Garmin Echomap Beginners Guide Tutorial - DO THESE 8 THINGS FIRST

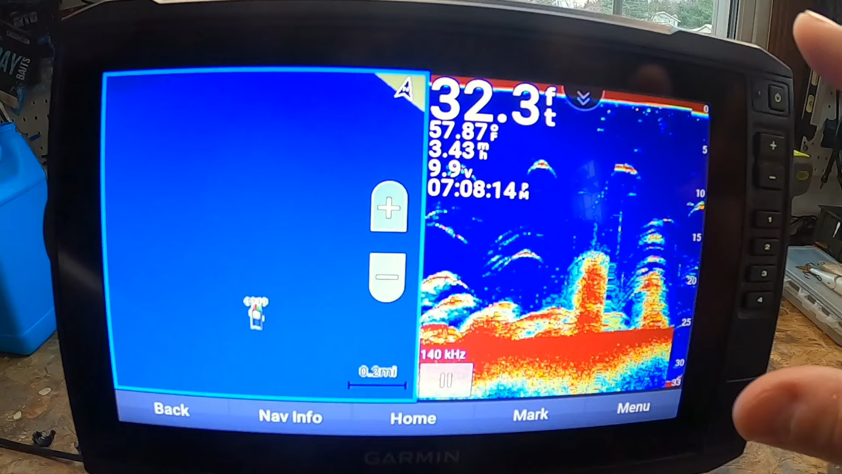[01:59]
On screen: depth 32.3 ft
screens maybe you have your ffs set up but you want to see side view for a second so you can just toggle back and forth
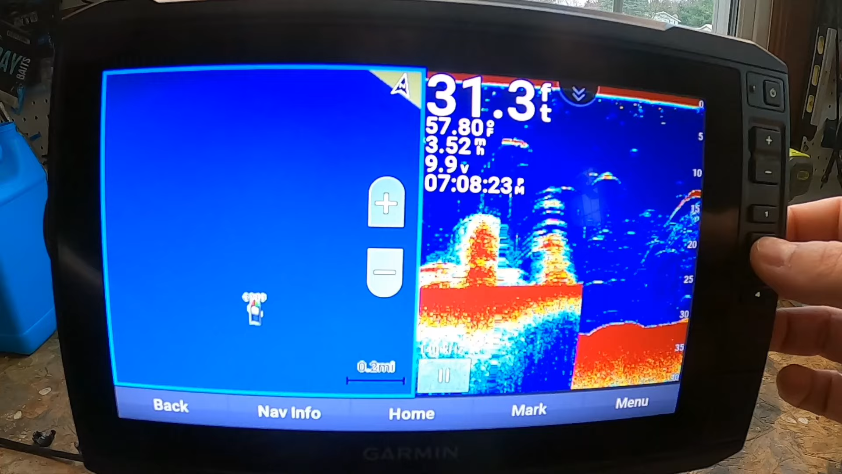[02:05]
On screen: depth 31.3 ft
between all of these screens using your shortcut keys let's go ahead and
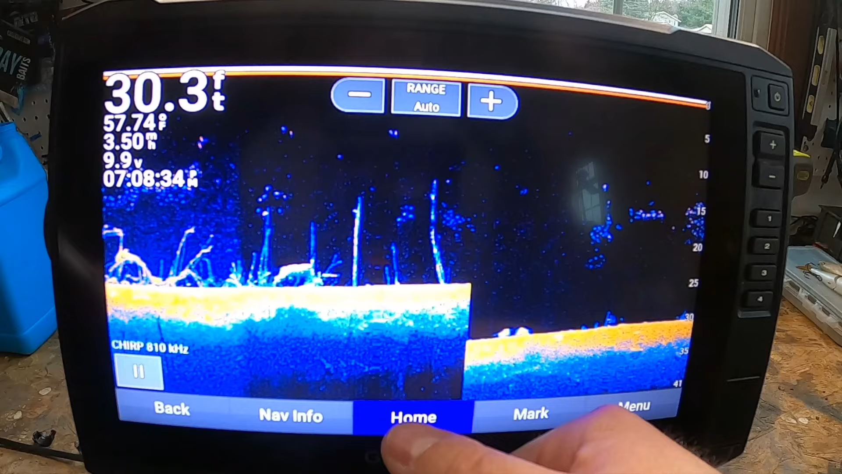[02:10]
On screen: depth 30.3 ft, water 57.74°F
hop into the third thing you should know if you bought this unit which is going to be your different charts so we'll head
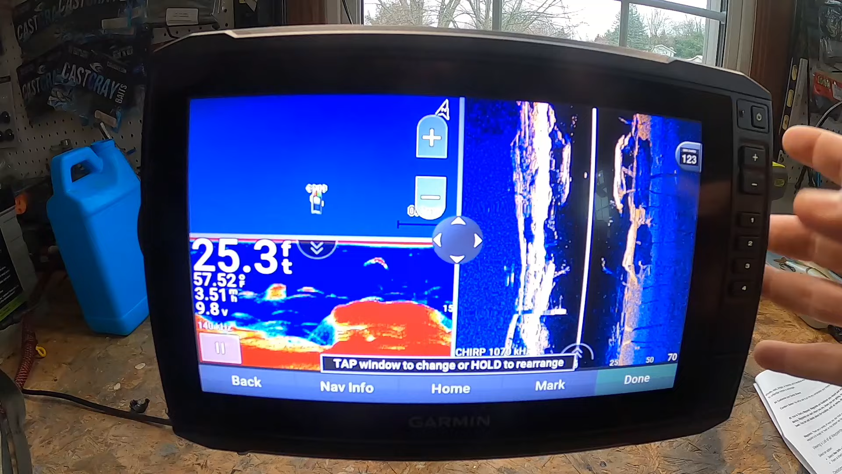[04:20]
On screen: depth 25.3 ft
the way you want of course you can use your shortcut key but anyways you can create your own combo screens makes it really easy to get this dialed
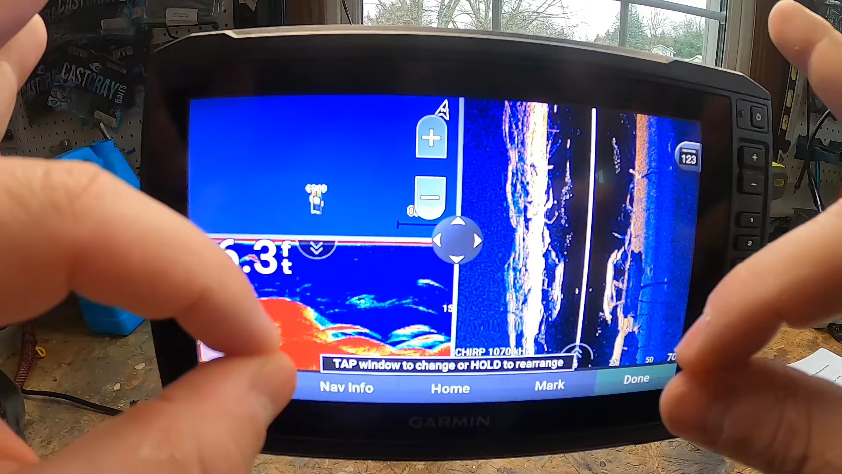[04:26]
in just like you like it now let's say you come across something juicy you just rolled over
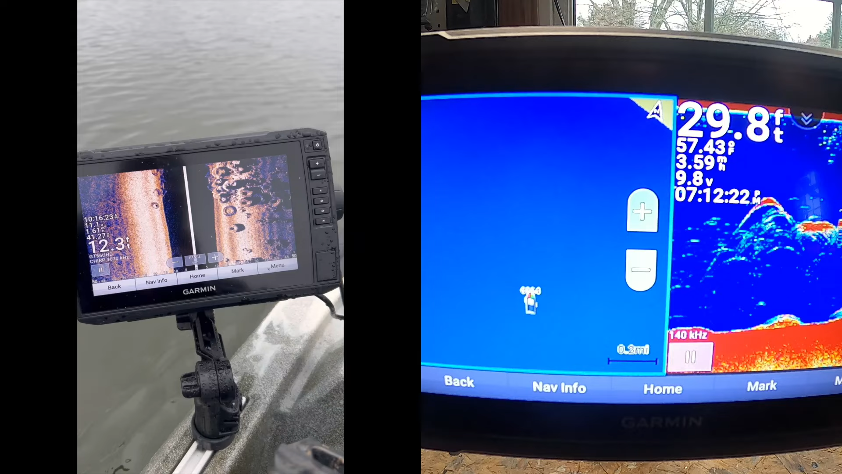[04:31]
On screen: depth 29.8 ft
and you're like oh man there's going to be fish there and you want to quickly create a waypoint one of the easiest ways to create a waypoint
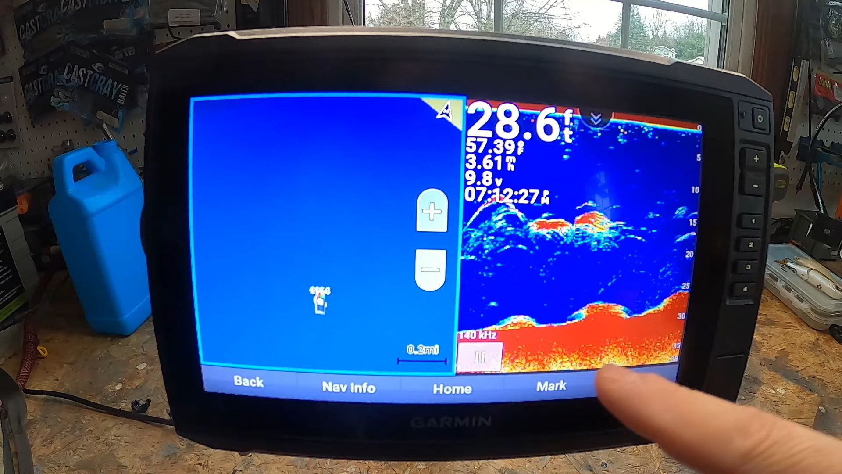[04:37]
On screen: depth 28.6 ft
is actually to hit the mark button right down here at the bottom of the screen you can edit the waypoint if you want
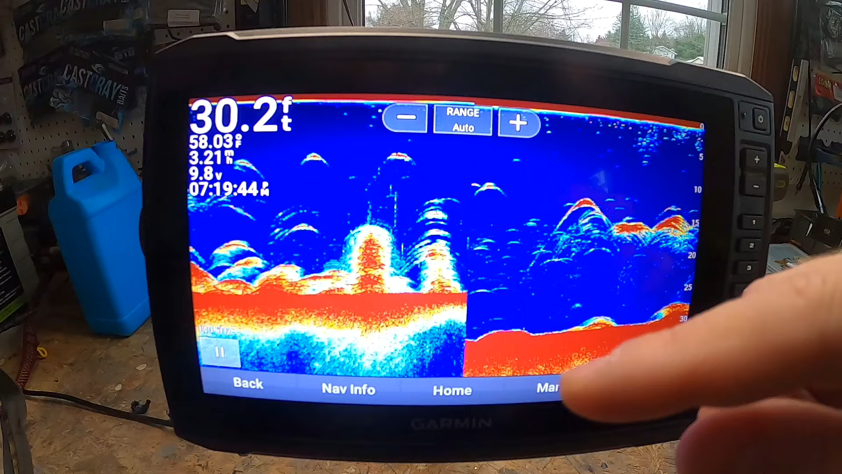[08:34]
On screen: depth 30.2 ft
a powerful sound wave to ping objects in the water below right traditional sonar translates the echoes from these waves into the images of fish structure and bottom depths so you can see it on your display i
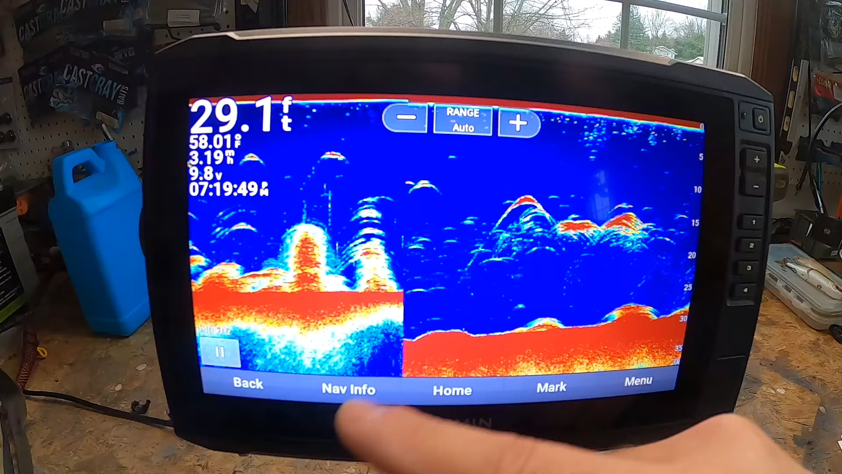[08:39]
On screen: depth 29.1 ft
didn't buy this system for traditional sonar nope this is why i bought it so you got clear view right garmin clear view scanning sonar gives you nearly photographic images in the water below it's pretty awesome and with clear view you can see structure submerged objects and fish traditional garmin sonar
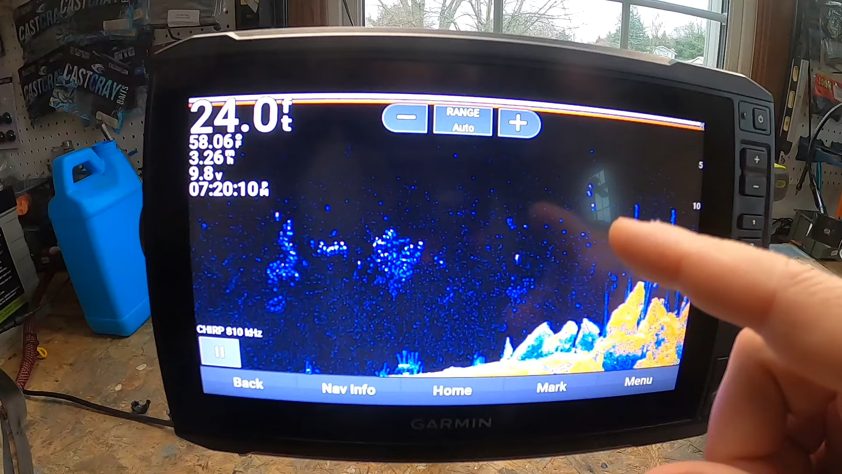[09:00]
and clear view scanning sonar are combined into one transducer and that's why you get this type of
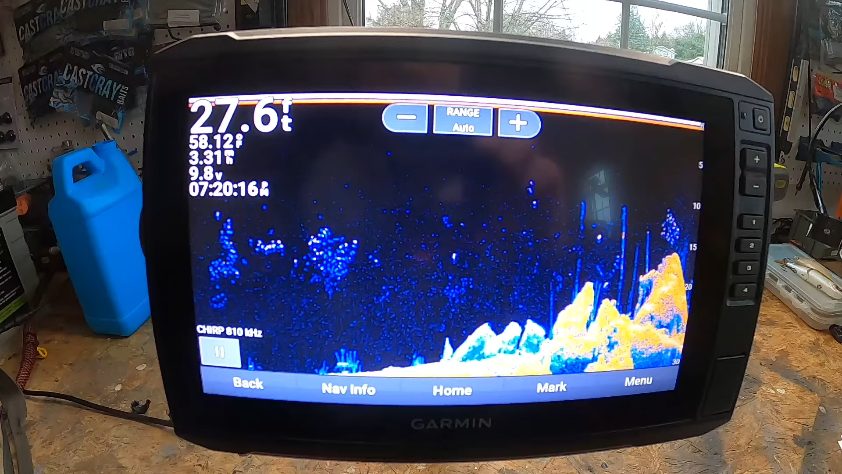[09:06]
image it's pretty awesome next another reason i bought this unit because it comes with clear view
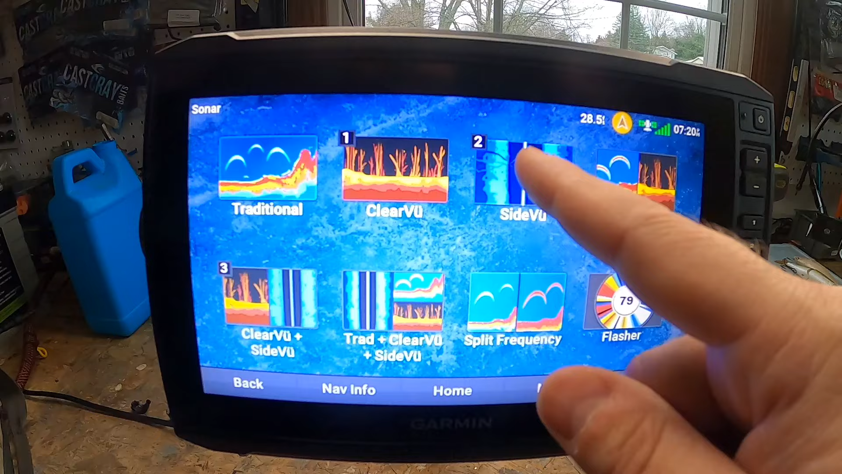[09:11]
and side view and side view really is a technology that uses sonar to create an image of what's beneath into the sides of the boat it's different from traditional sonar and that it uses multiple beams of sonar to create a more detailed image so it really gets an excellent image of
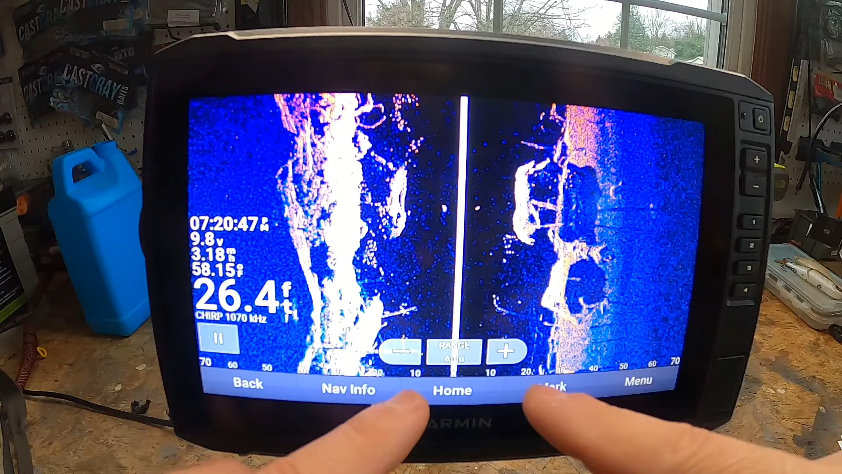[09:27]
what's going on with the sides of your boat here which is pretty awesome so you can start detecting fish
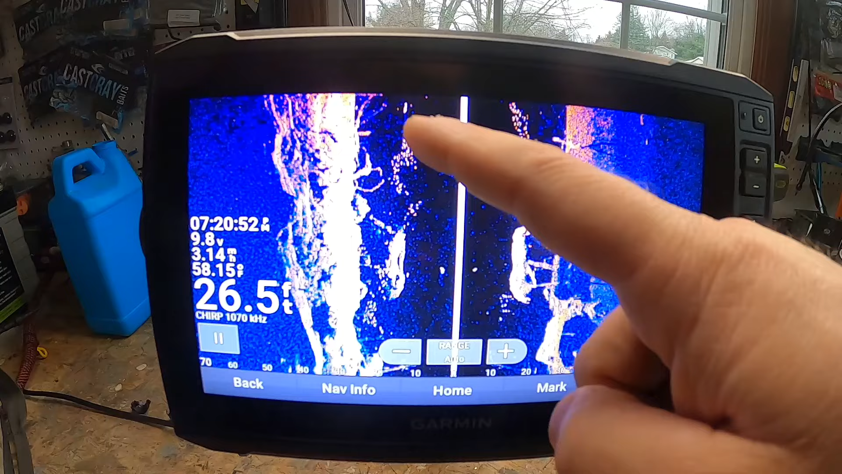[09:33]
On screen: depth 26.5 ft
as you see right here in a bunch of different structure excellent excellent excellent been able to find some sick fishing spots utilizing side view all
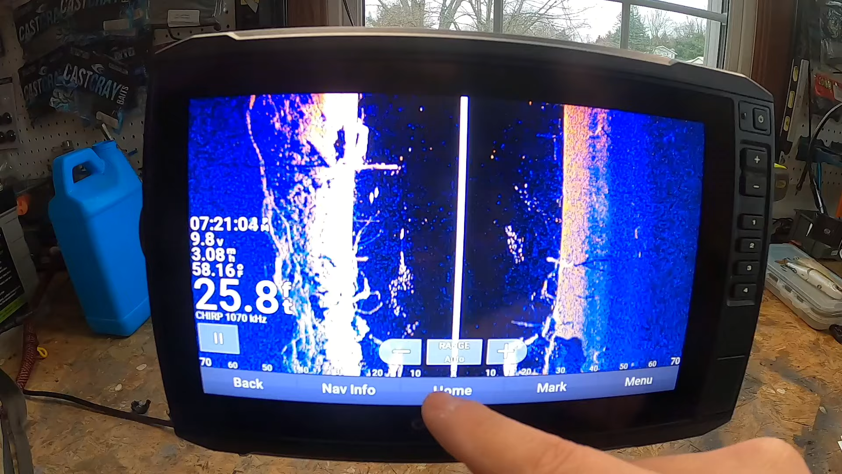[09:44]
On screen: depth 25.8 ft
right next we have split frequency where's that at this guy right here talked about that
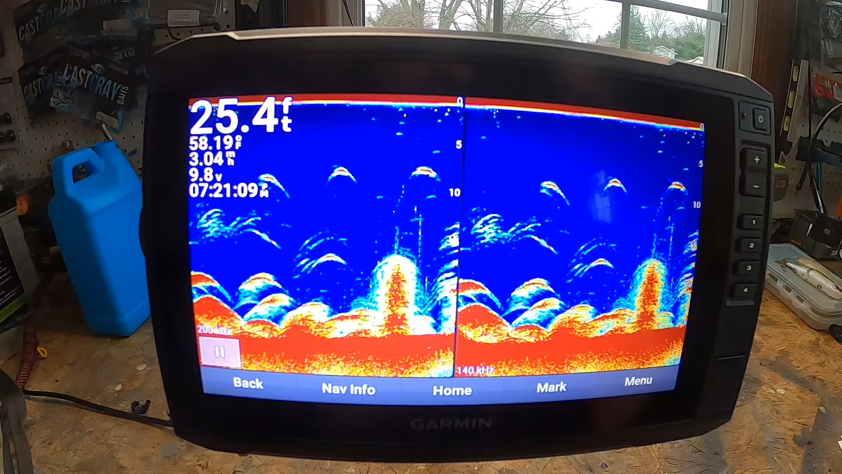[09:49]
On screen: depth 25.4 ft
a little bit earlier so and really in the split frequency sonar view the two sides of the screen show a full view graph of sonar data in different frequencies so that's why it's called split frequency
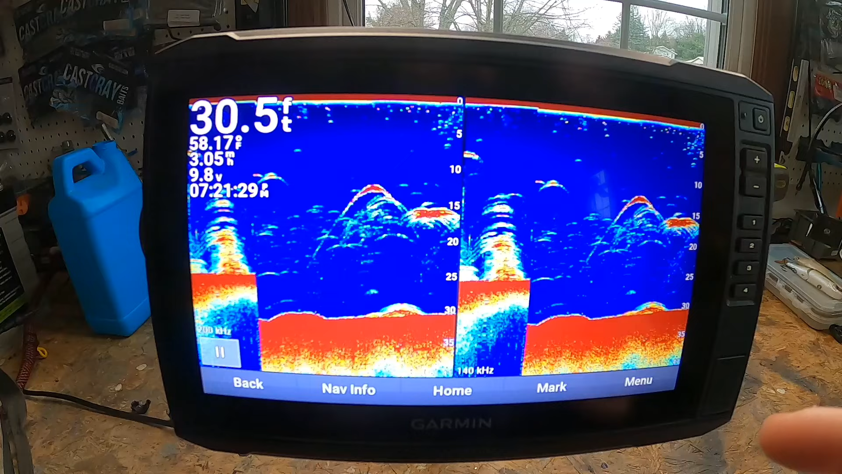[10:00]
On screen: depth 30.5 ft
but note the split frequency sonar requires the use of a dual frequency
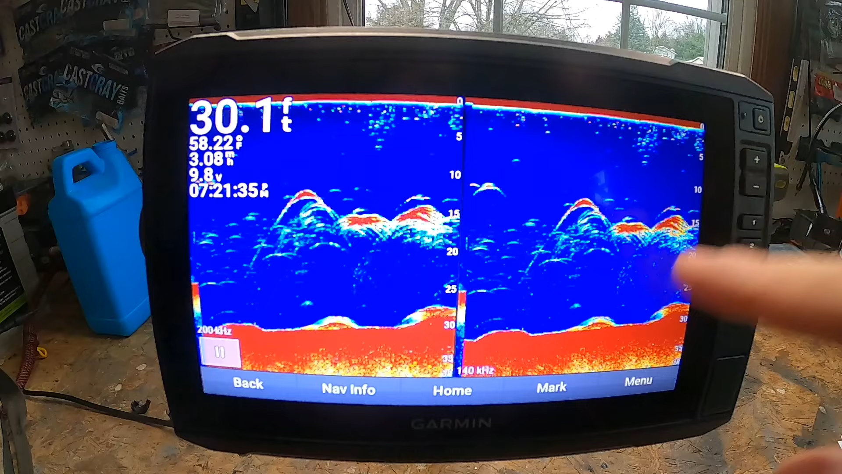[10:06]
On screen: depth 30.1 ft
transducer so if you're wondering why that's not working for you that may be the reason and then last of course but not least